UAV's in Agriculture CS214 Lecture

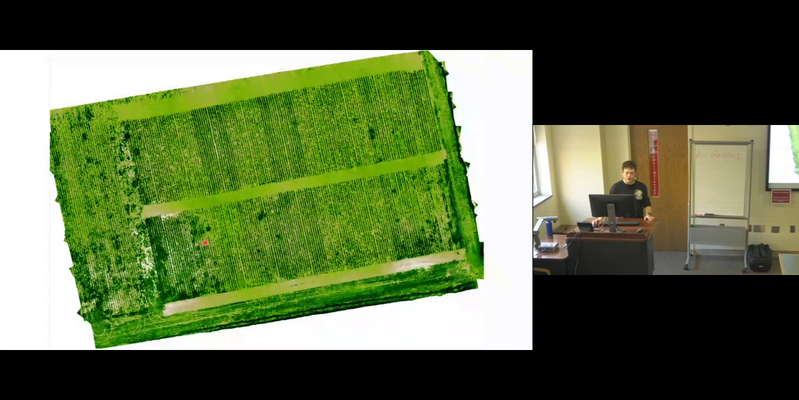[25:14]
You can see where there was patches of leaves randomly scattered throughout the field that you just wouldn't be able to point out as easily with a regular image. And so finally, some of the mapping considerations.